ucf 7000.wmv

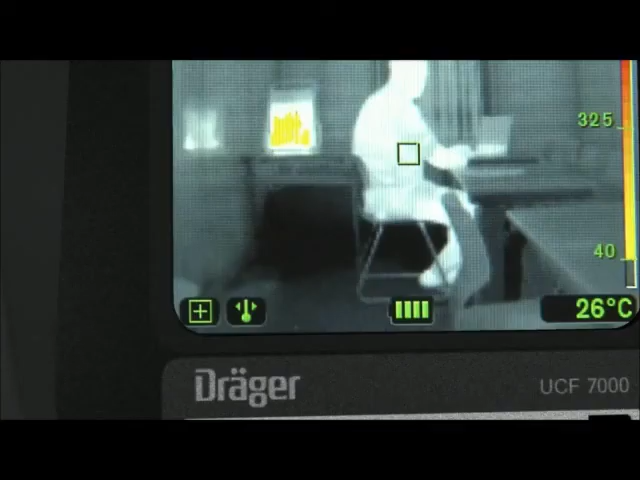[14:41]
On screen: spot 26°C
This plus symbol indicates that you are not in standard mode. Briefly press the on button to return to standard mode at once, regardless of the mode currently selected.